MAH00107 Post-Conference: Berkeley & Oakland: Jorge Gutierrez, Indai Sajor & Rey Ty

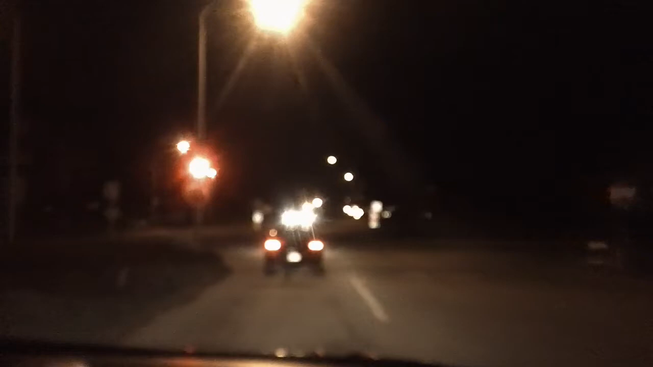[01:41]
Turn left onto I-80 West, then keep left. Okay.
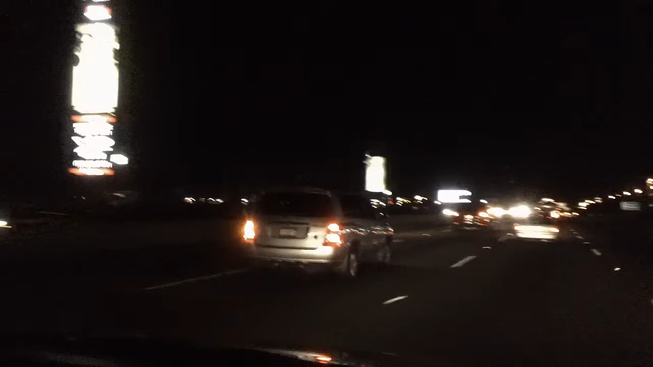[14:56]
Stay due. Take exit 36, on right, to Hedgenberger Road. Take exit 36, on right, to Hedgenberger Road.